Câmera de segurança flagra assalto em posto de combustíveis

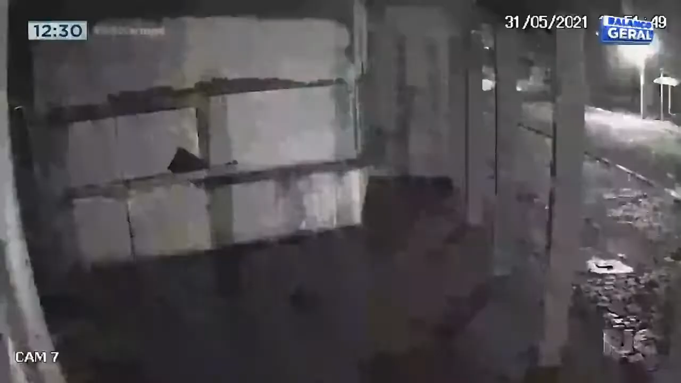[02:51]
Esta imagem já está em posse da polícia civil aqui da cidade de Maringá que tenta identificar tanto a motocicleta como também o suspeito,
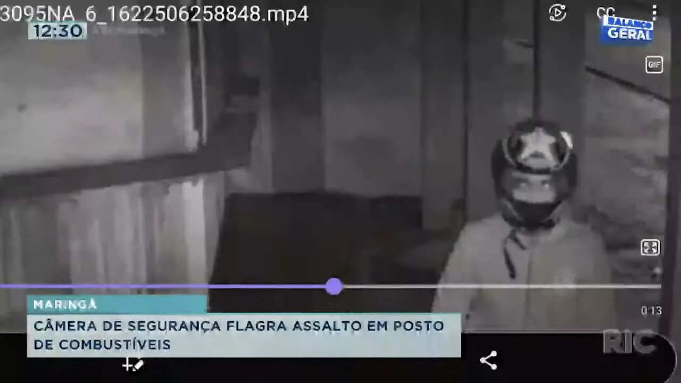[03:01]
que nesta outra foto é possível ver, mesmo ele estando de capacete, o rosto dele.